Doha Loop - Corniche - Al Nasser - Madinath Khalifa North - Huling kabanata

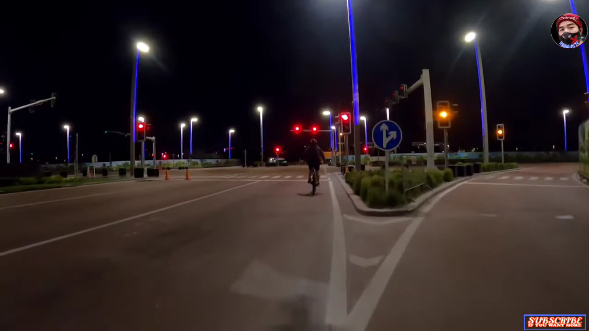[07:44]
Diretso naman dyan. Okay guys, tingin sa kaliwa. Tingin sa kanan.
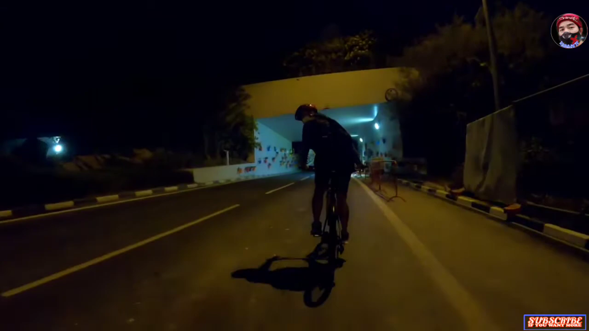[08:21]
Yan mga guys, ang ganda dito, oh. May mga paso.
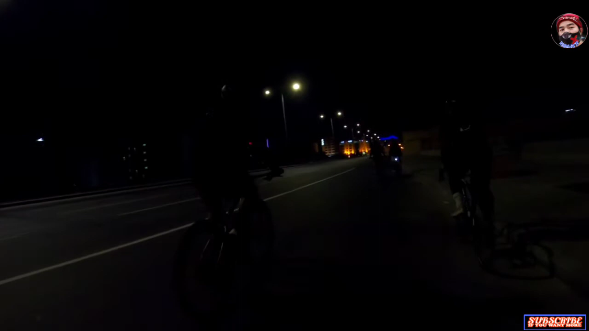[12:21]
Yung kumanan tayo, tapos punta tayo sa ilalim. Nung nagbanit kami. Ay, nagbanit kita. Oh, dito kami duman nun. Galing doon sa top. Kasi pag kumanan ka dyan, yan na yung ano, bin umran. Sa ilalim ng tulay. Kasi yan na yung ano eh, yung Ahmad Hospital.
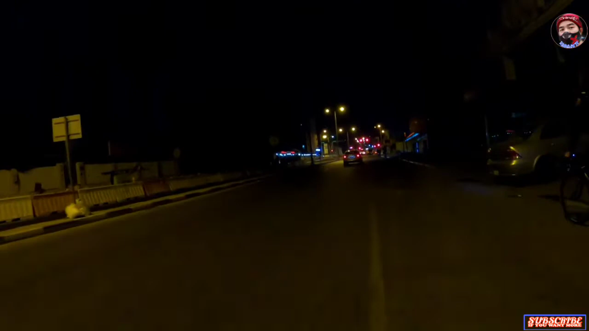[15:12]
Ayan mga guys, nandito na kami sa may Alsad. Ano mo na to sir? Sa kung nata? Hindi, ano lang. Paputol-putol kasi madaling malubat. No? Wala akong spare na battery.
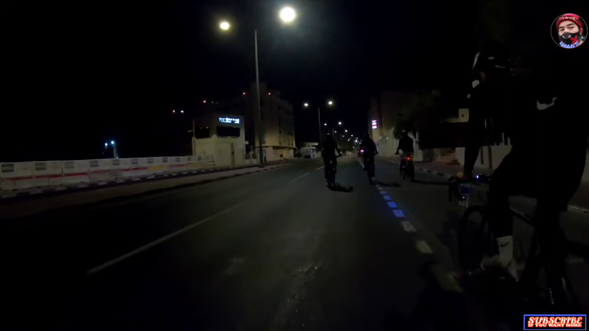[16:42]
Ayan mga guys, nandito na kami sa may Al-Nasser. Al-Nasser, Doha, Qatar.
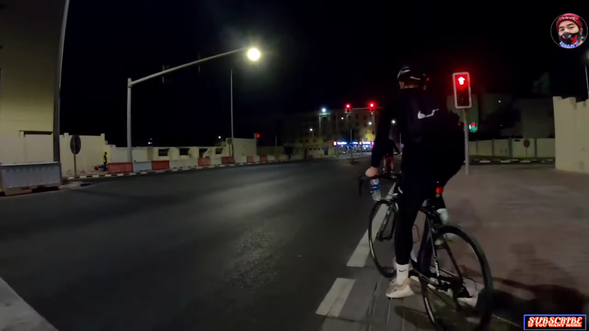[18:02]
Yan mga guys, beating the red light.
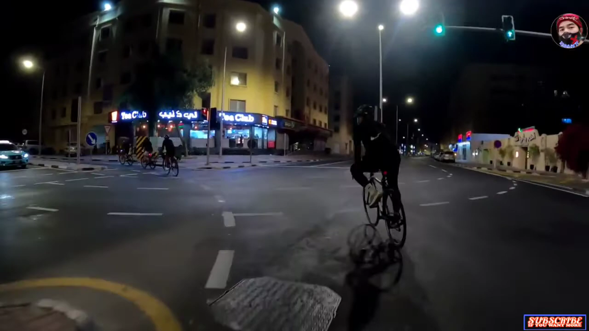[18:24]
Diyan lang pala sa Merkab Mall. Ikot-ikot lang dito eh no? Yan mga kachinito, nandito na tayo sa may Merkab Mall. Giimasan?
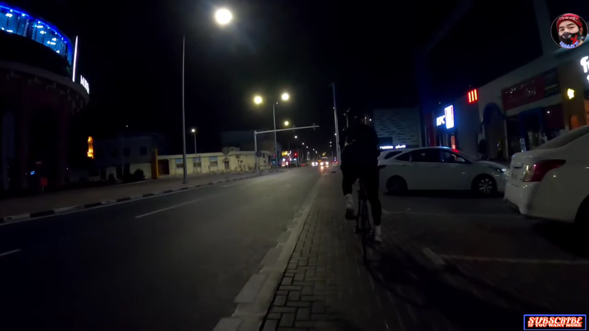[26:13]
Yan mga guys, nandito na kami sa May Parods.